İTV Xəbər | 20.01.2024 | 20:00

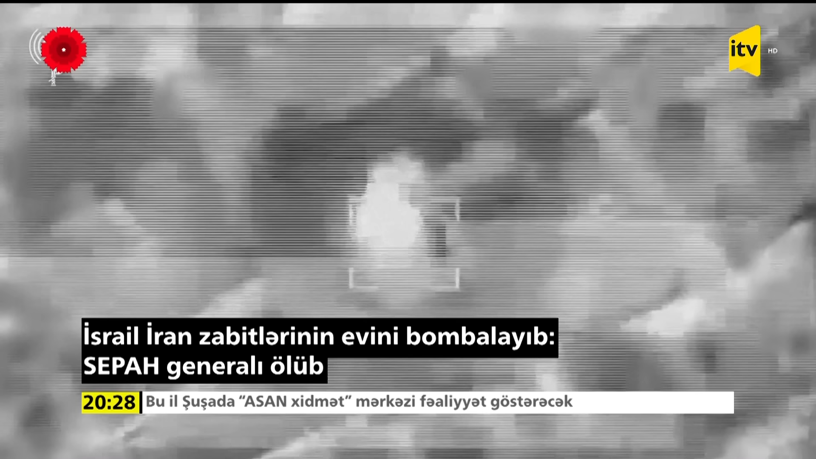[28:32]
Hücumda SEPAX-ın Əl-Qüts xüsusi təyinatlı qüvvələrinin
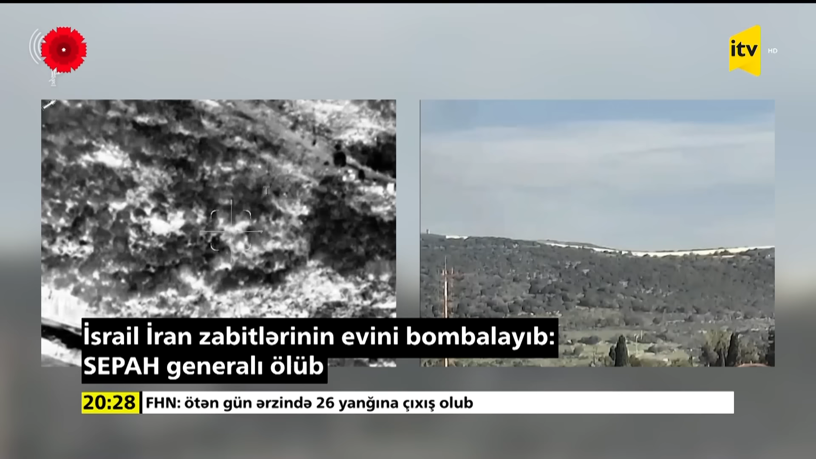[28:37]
kəşfiyyat xidmətinin komandiri general Yusif Omedzadə ölüb. Digər ölən şəxslərin də İranlı zabitləri olduğu bildirilir.
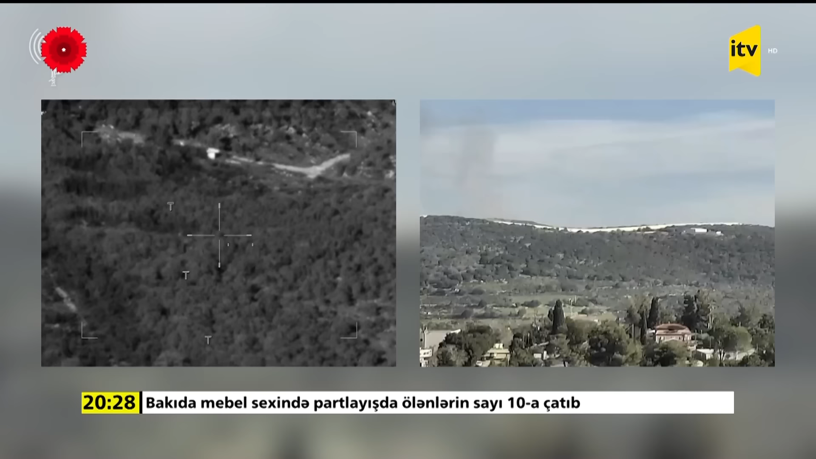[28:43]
Rakət zərbələri İranlı hərbi müşavirlərinin yaşadığı mali kənarlərdən birinə indirilib.
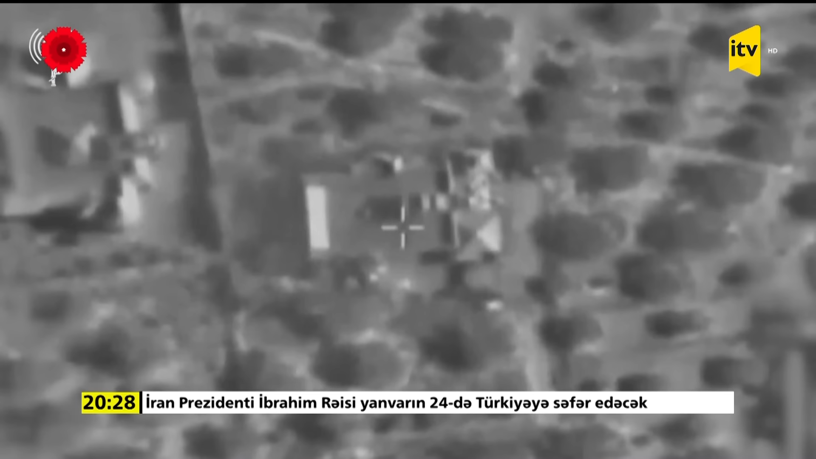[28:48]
Hücumda 3 təyərə iştirak edib, müşavirlərin yaşadığı 4 mərtəbəli ev tamamilə dağılıb.